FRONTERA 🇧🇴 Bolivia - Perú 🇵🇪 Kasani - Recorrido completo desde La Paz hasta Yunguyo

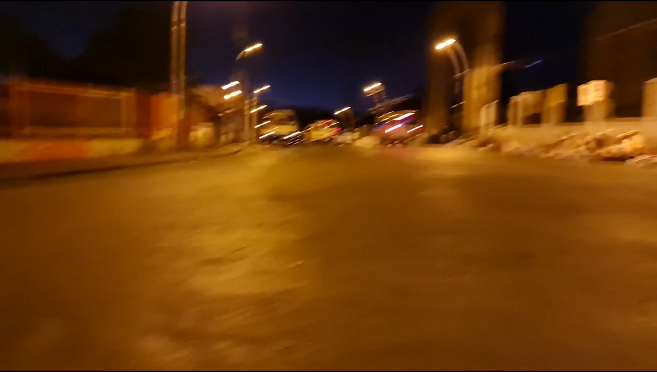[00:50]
Y aquí están las flotas para Copacabana Esta es la flota